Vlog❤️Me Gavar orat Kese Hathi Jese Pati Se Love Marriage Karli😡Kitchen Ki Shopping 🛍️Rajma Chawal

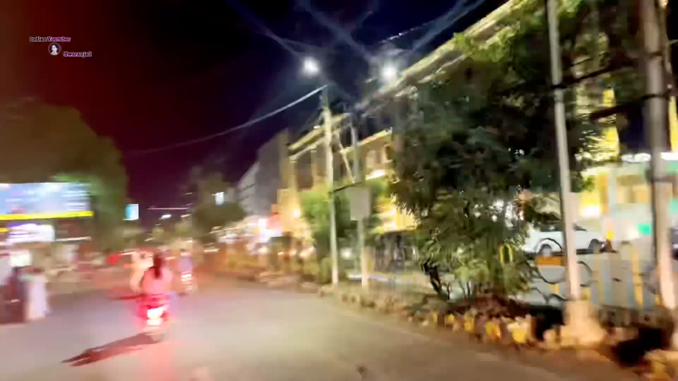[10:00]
तो ये देखिए यहाँ से हमारा जो गाले का किला है वो दिखता है, वहाँ पे लाइटिंग जो है ना ऑन हो जाती है नाइट के समय में, तो बहुत अच्छा व्यू लगता है देखने में।